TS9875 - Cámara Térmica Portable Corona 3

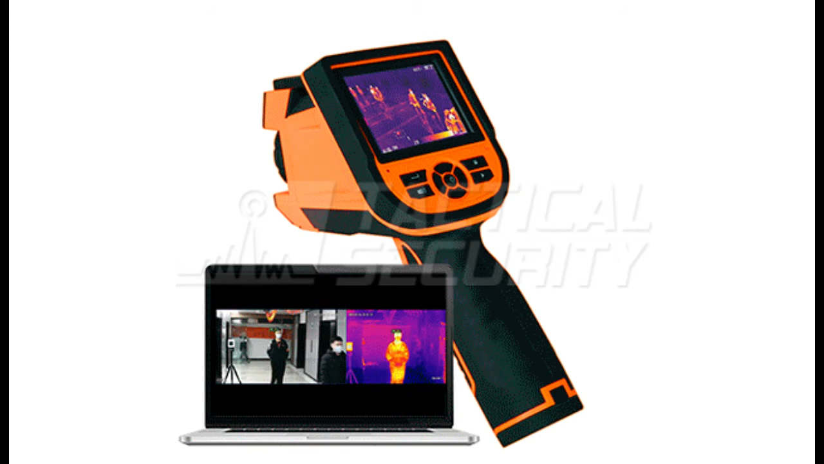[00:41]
Puede además ser conectada a una pantalla exterior y graba video de alta calidad que puede ser visto en una pantalla de 3,5 pulgadas incorporada.